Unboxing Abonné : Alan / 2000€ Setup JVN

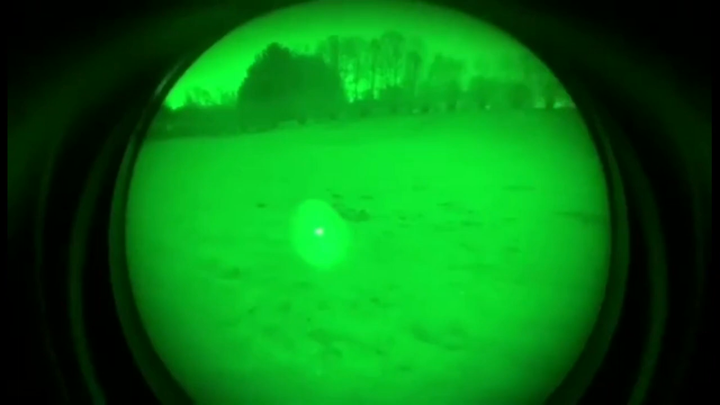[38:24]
avec l'illumination. Donc là, c'est le focus resserré au maximum.
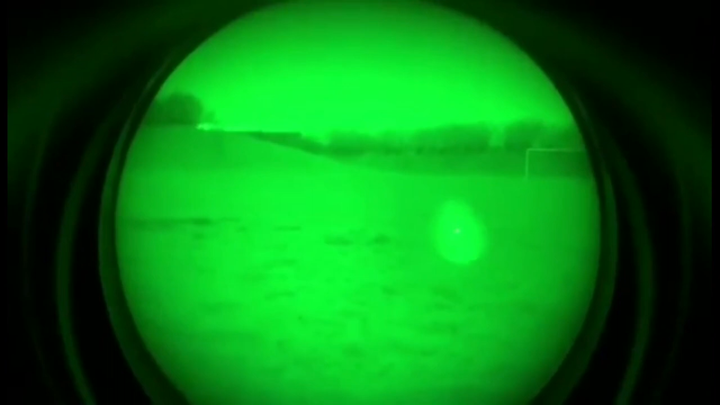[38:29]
Donc là, ensuite, ça va être desserré au maximum, floude au max, on va dire. Vous voyez, au niveau de la distance, là, j'illumine à peu près à 10 mètres. Donc, ouais, même pas 5 mètres. Donc là, vous voyez, c'est assez faible.
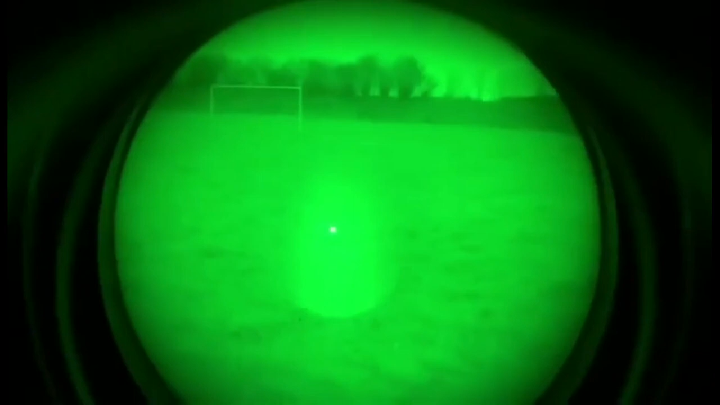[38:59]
Après, la lumière est dispersée au maximum. Là, c'est un de mes pieds. Bon, je peux pas régler le focus du monoculaire.
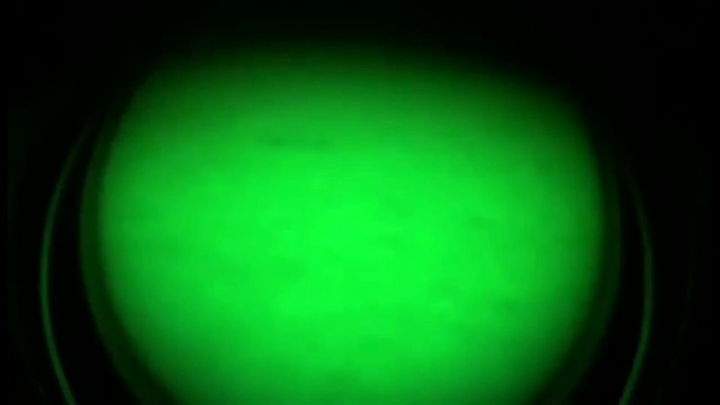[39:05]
Mais là, c'est un de mes pieds. Donc voilà. Après, on va mettre à peu près à la moitié.
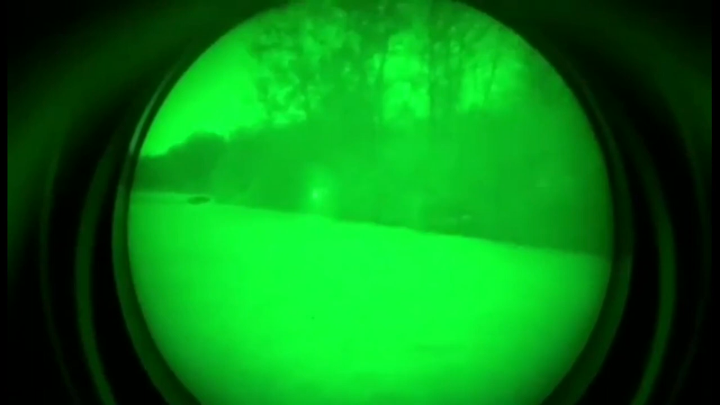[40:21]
Donc ouais, je trouve ça un petit peu décevant au niveau de l'illumination. Je m'attendais à un peu mieux.
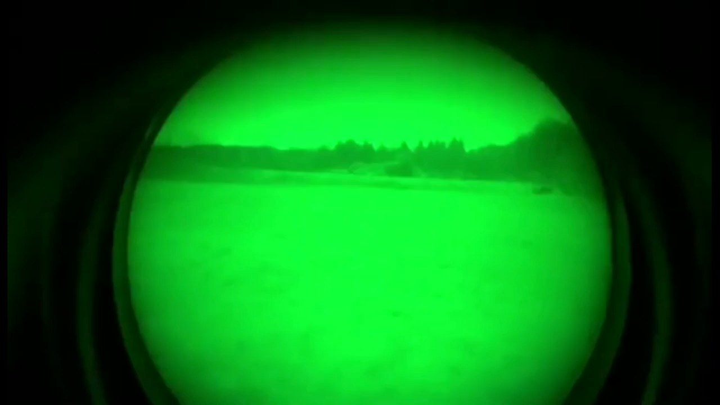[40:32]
Après c'est le LS, c'est pas la version Elite et c'est la version civile. Après je crois que la version
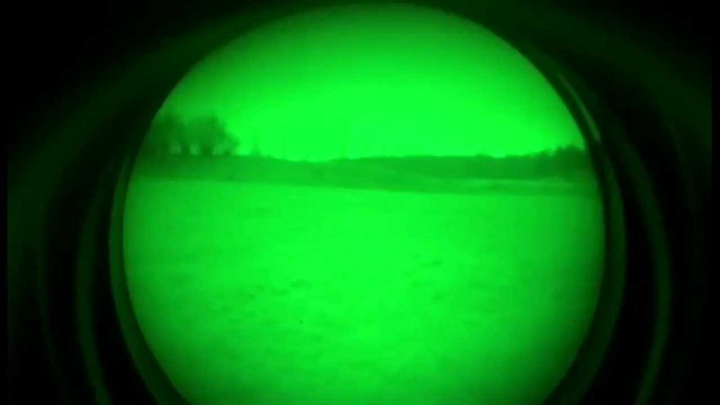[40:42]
Elite ne change pas forcément grand-chose au niveau de la qualité, mais c'est plutôt que c'est la version civile que je possède.
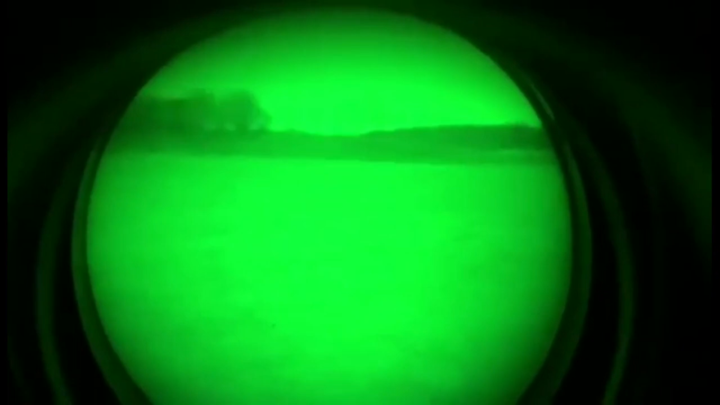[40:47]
Donc voilà.
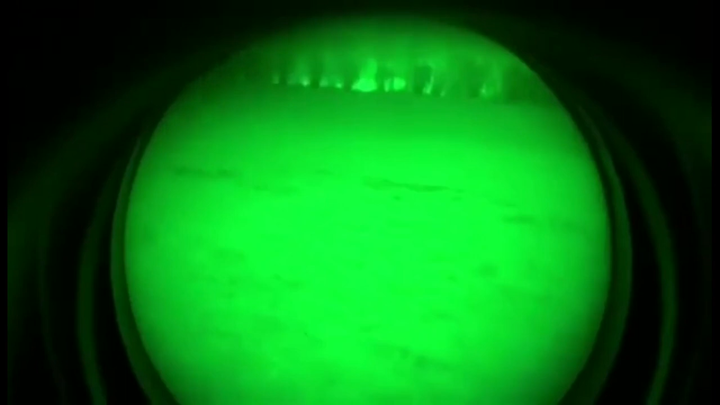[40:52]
Après en général, donc j'en suis relativement satisfait. Là c'est la version laser rouge. Je dois avouer que c'est un petit peu dérangeant